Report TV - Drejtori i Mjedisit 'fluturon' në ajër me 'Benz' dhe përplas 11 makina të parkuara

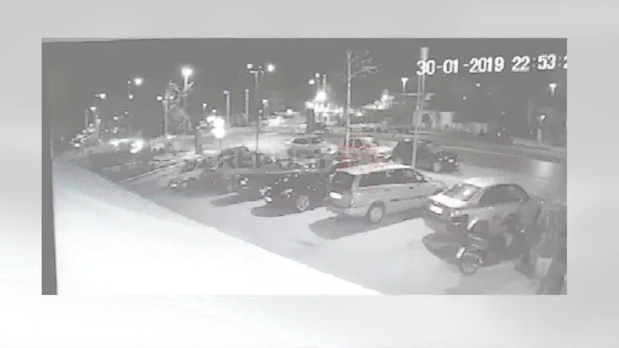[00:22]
Si që duket edhe nga pamit e sëguruara nga report dhe, automjetit vjen me shpejtsin nga rethrotulimi dhe pasi has një penges në rrugë ka fluturuar në ajer.